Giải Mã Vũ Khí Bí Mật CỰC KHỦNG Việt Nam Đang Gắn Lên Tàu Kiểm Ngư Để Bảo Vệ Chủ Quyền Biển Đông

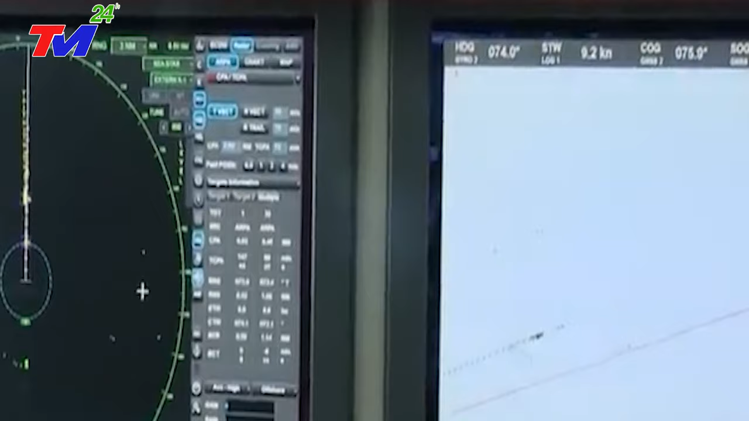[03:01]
lắp đặt trên tàu cảnh giới trinh sát cơ động trên biển Nó đã được lắp đặt thử nghiệm thành công và bàn giao cho các đơn vị phục vụ huấn luyện sẵn sàng chiến đấu Cùng với các hệ thống cảnh báo chỉ thị mục tiêu hiện có,
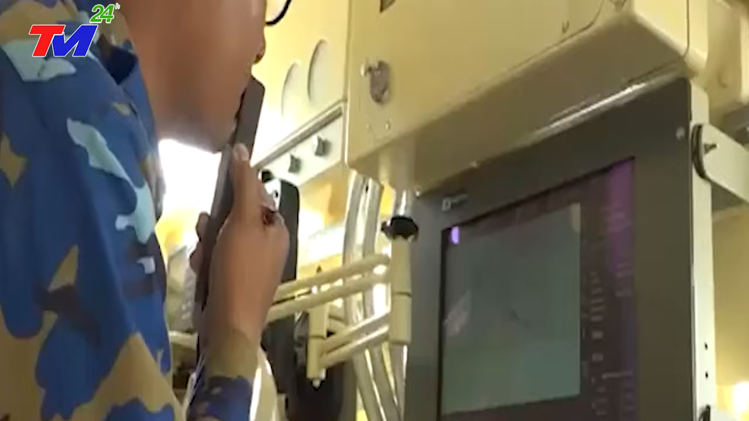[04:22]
được lắp trên các tàu trinh sát của Hải quân Mà còn được chúng ta lắp linh hoạt trên nhiều tàu